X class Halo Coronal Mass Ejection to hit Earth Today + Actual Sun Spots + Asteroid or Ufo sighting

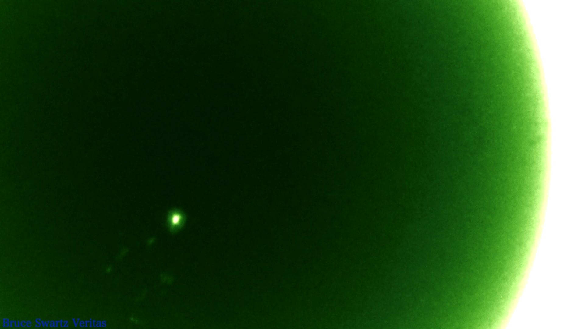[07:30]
light i know i adjusted it ahead of time but there's a little adjustment you have to do when you zoom up on the sun obviously um here's another cut clip so you know i don't usually see them that close and even when i'm filming the sun close the fires are usually not that big there's a solar ring around um the plasma there around the all the clouds around the sun spots and it's concerning i'm wondering if the sun is going to go back um to normal
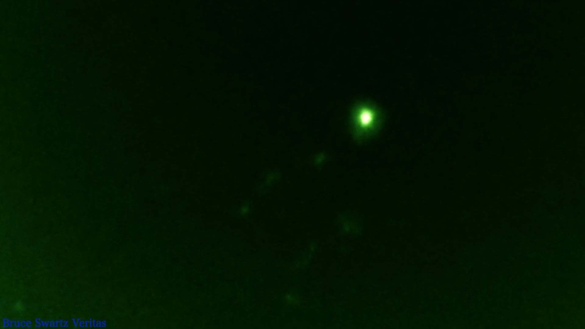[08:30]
all right my friends let's go over to the infrared and the cool captures large object in the sky asteroid or meteor or ufo uap it really looks like an asteroid and cone-shaped object what do you think guys so